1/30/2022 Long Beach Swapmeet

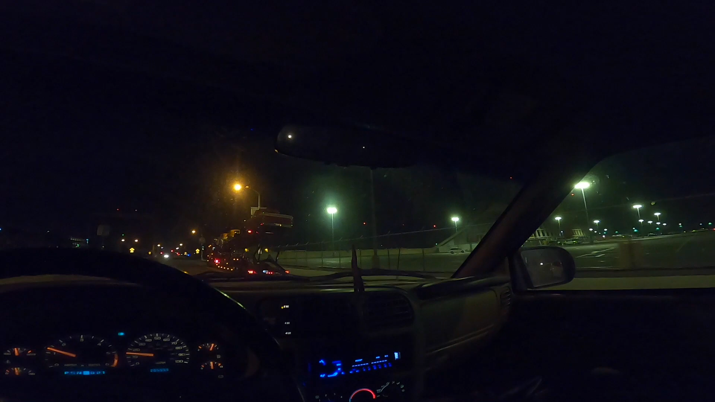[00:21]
Man look at that semi full old cars. That's old Corvette Man, I had to get that on cam. Hey, how's it going?